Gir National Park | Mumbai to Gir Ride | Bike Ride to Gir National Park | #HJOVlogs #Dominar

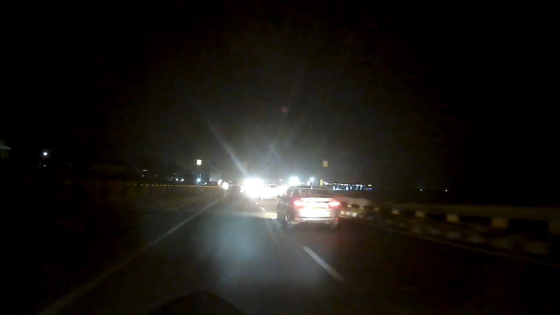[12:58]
ओके तो दोस्तों हम लोग सूरत से लेफ्ट अंदर ले चुके हैं,
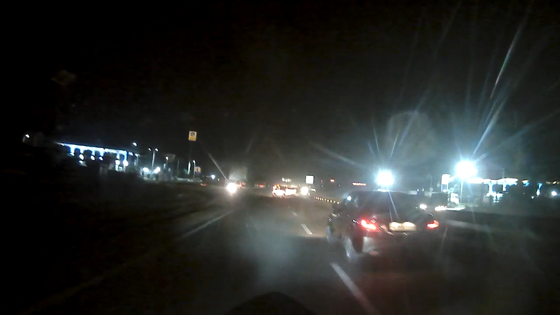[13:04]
और ये रास्ता जाएगा हजीरा की तरफ।
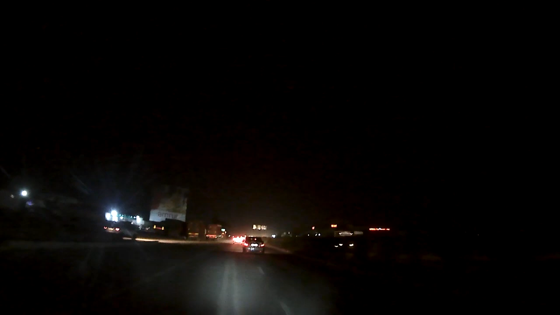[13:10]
शाम के तकरीबन 7 बज चुके हैं, हजीरा 47 किलोमीटर बता रहा है, तो मतलब टेंटेटिवली 45 मिनट्स टाइम हो चुका है